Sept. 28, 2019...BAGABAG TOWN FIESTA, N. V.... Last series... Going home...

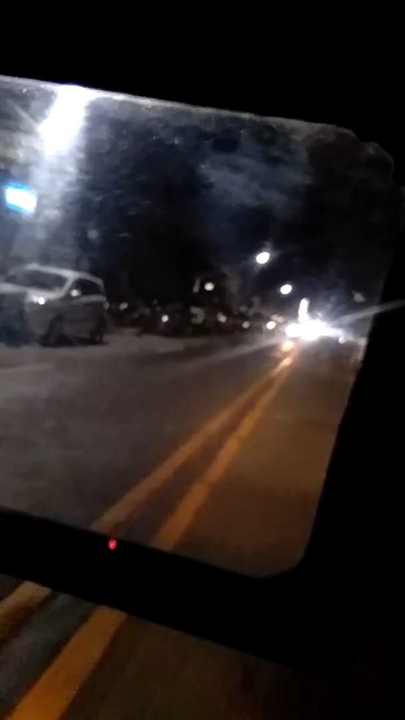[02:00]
Ayan ang mga pumunta sa... Sa may gymnasium, sa munisipyo, sa plaza. Ayan po hanggang nyo dyan.